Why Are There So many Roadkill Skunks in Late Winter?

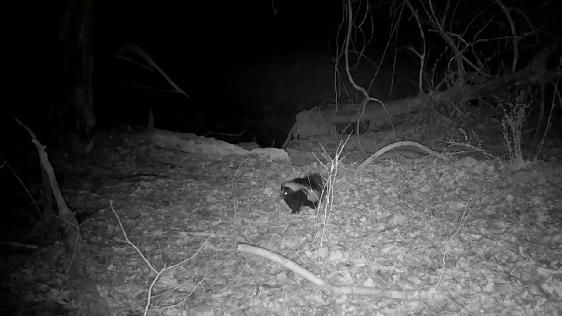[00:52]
This gives the skunk a waddling gait, which looks adorable as they amble about, but is not so great for speed. Skunks would not win a 100 yard dash against many other 4 legged critters, not to mention an F-150 barreling down on it at 55 miles per hour.